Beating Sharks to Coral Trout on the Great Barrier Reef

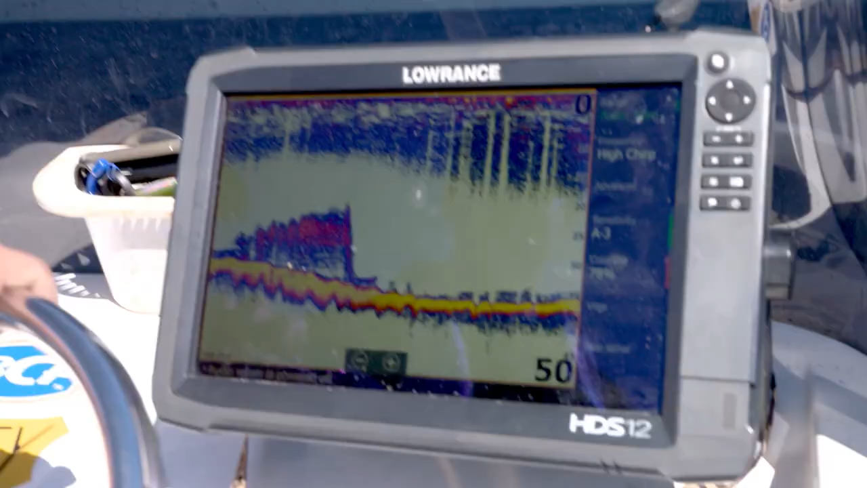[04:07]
And that's looking really good, Nig. I'm liking it.
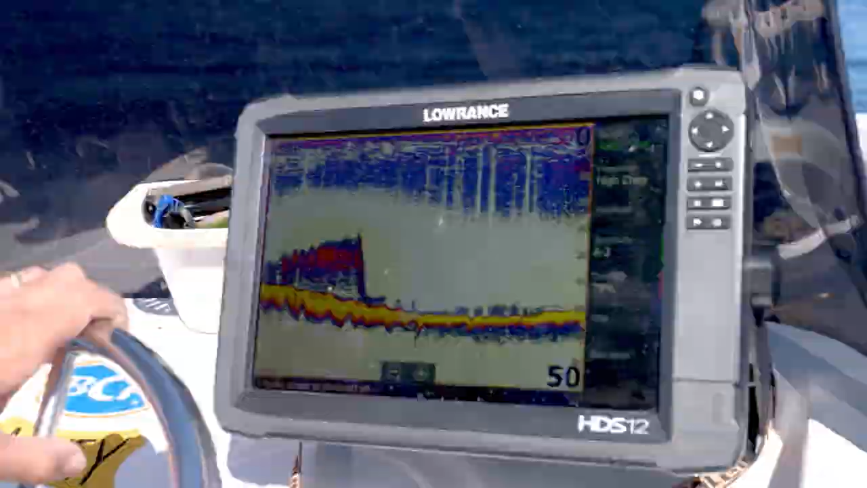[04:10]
That ledge, bait, fish, we're here. Right up.
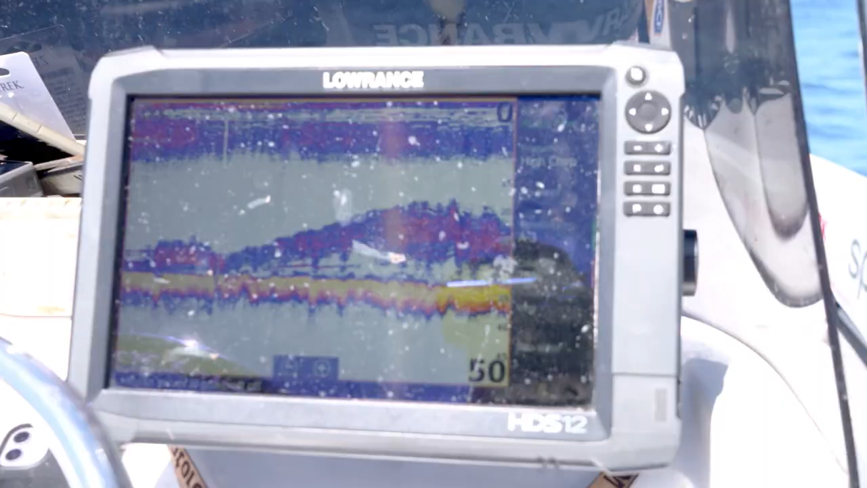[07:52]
Oh yeah, you're in him. In him? Yep, you're in him. You're on the bottom and it's thick. And there's the bite. Load him up, load him up.